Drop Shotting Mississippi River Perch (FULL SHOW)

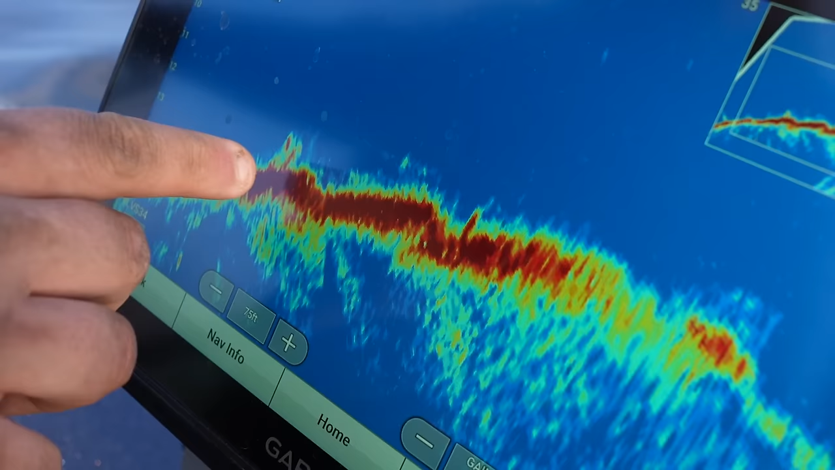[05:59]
right here 10 feet off the side of the boat see somebody's drop shot there getting
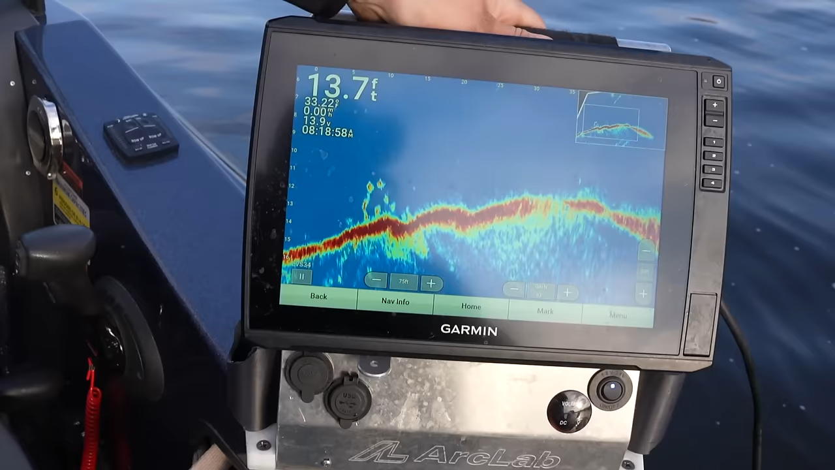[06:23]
On screen: depth 13.7 ft
look at all them perched down there so
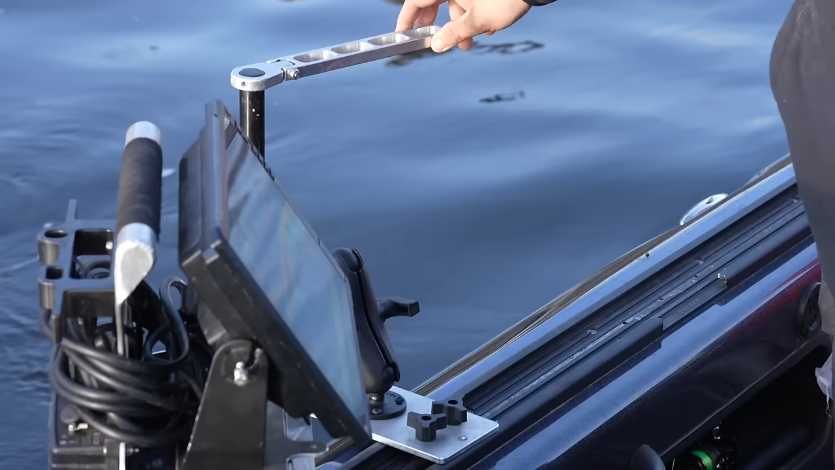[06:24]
you can pivot wherever you want it i can switch from
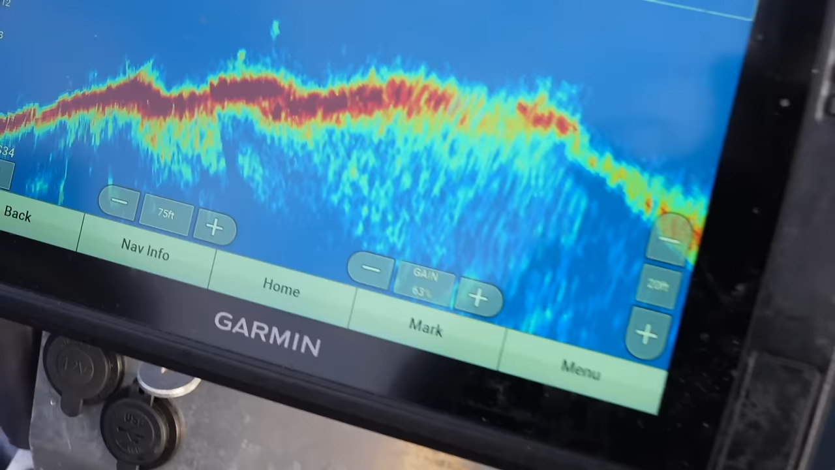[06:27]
the boat to ice in about 30